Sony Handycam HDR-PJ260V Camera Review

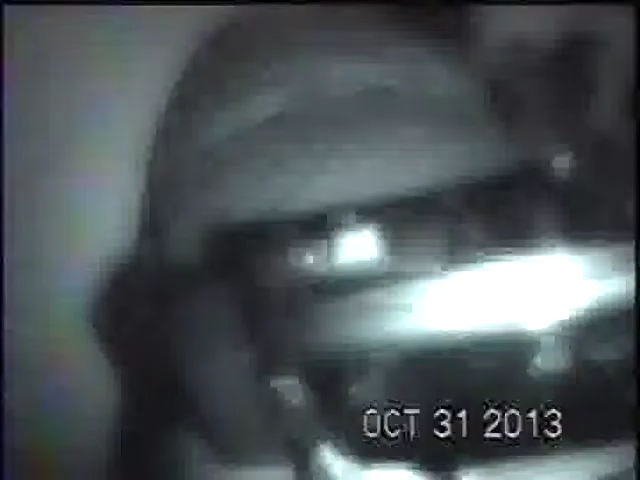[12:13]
so you actually use the uh zoom buttons to control